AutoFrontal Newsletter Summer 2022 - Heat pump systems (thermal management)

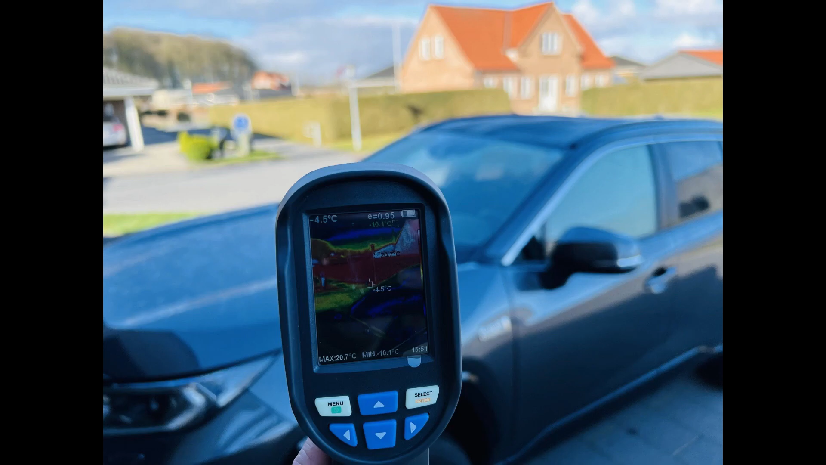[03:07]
On screen: spot -4.5°C, max 20.7°C, min -10.1°C
We activated the heat pump system using a smartphone.
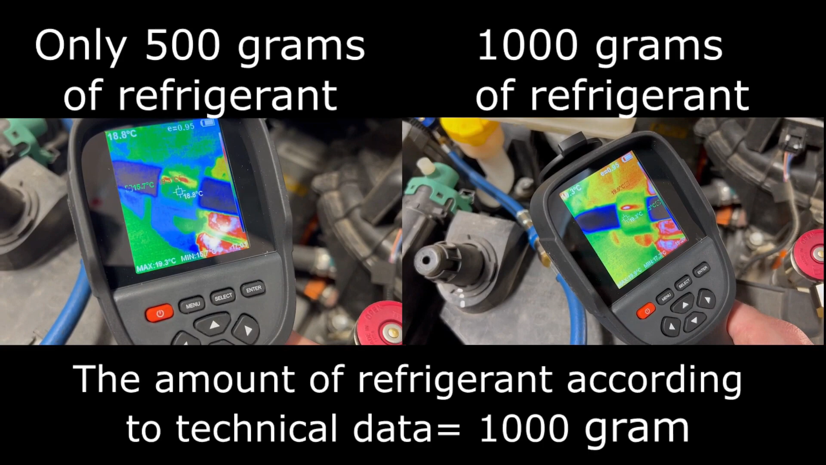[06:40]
The temperature on the low pressure side it was pretty much the same but when we measured the high pressure side we could see that when the refrigerant was only with 500 grams we had a little bit higher temperature
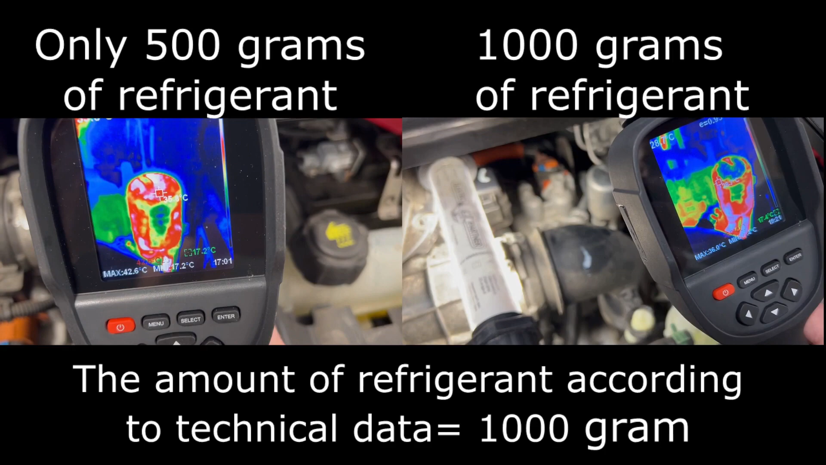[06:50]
and also the noise from the compressor was a little bit louder.